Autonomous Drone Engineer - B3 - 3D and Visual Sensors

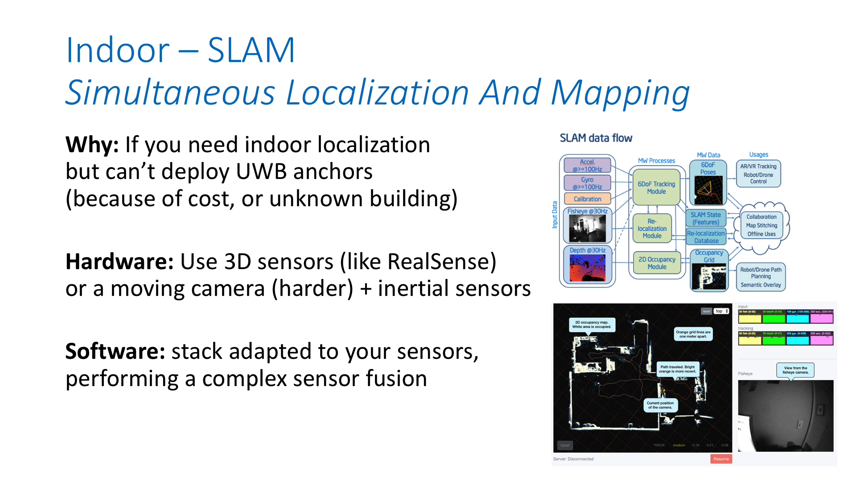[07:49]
So the RealSense implementation is very robust because it's using IMU plus 3D sensing plus color camera where the implementation that will document with ROS is much simpler. So you have the choice.
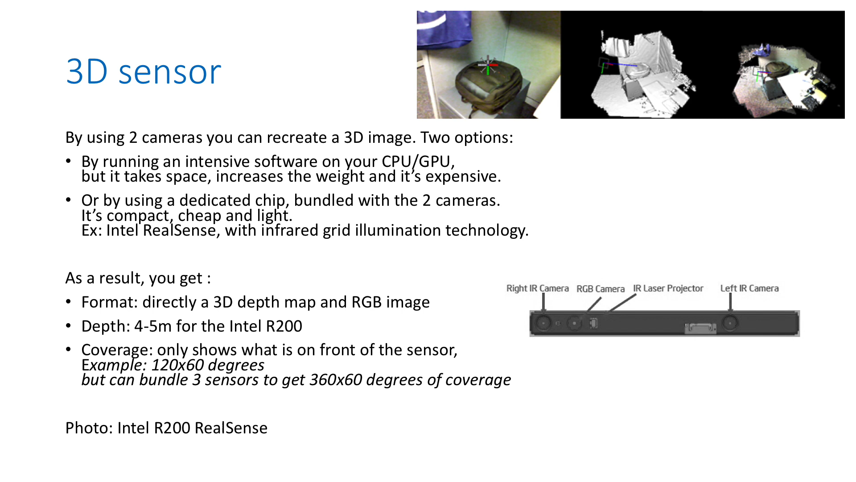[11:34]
And they're amazing, they can scan up to 20 meters or more, they work outdoor very well, and they have a combination of laser projection and binocular technology. So excellent RealSense sensors.
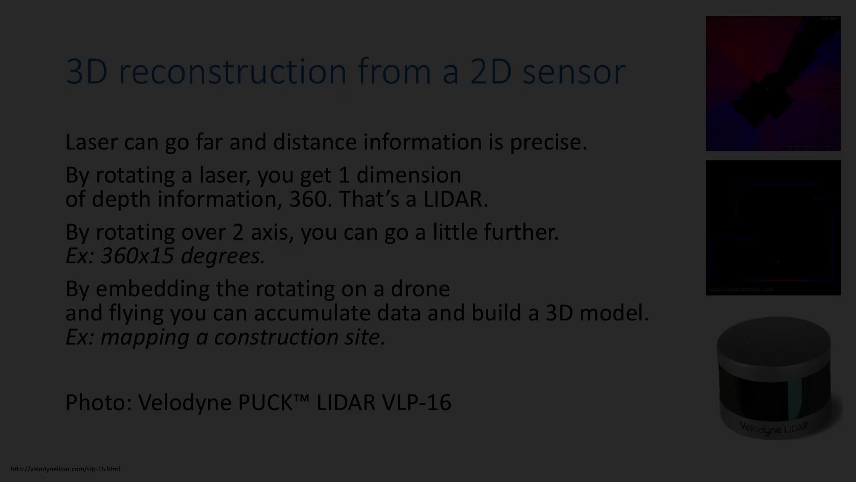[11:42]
So with RealSense, we had a rectangular image of death information. For example, HD resolution of death information is mostly rectangular. But sometimes you want to see 360 around the drone, not only in one direction. And to do that, you can either take several RealSense cameras and stick them together, that works really well. Or you can use LiDAR, and LiDAR is a rotating laser that will see a 360, and usually with a narrow band of 15 degrees.
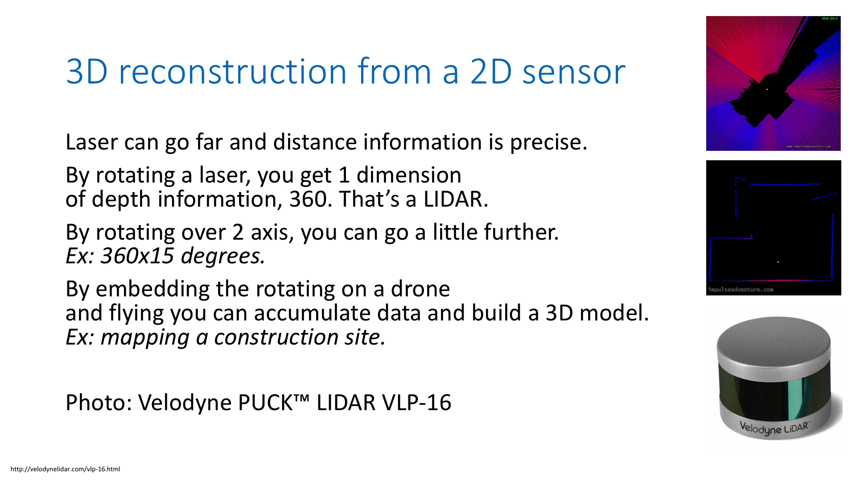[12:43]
So LiDARs on RealSense are targeting very different usage models. And you may want to try RealSense first. If it doesn't work, then you can study different RealSense plugged together. And if it's not enough, then you can see if you can work with LiDAR.
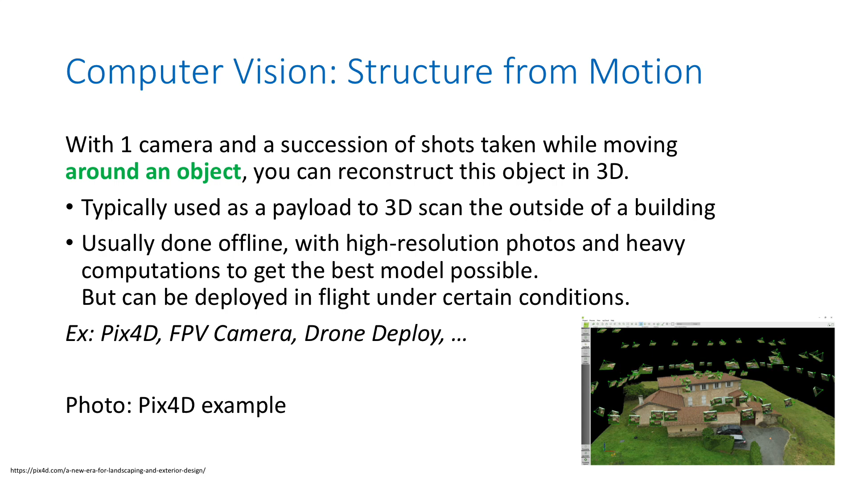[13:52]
Here is how computer vision can help you as a payload. For example, you can take hundreds of pictures of a building from different angles and send that to a server where it will be reconstructed as a 3D model. And typical software include Pix4D, FPV camera, drone deploy, a lot of very good solutions on the market today.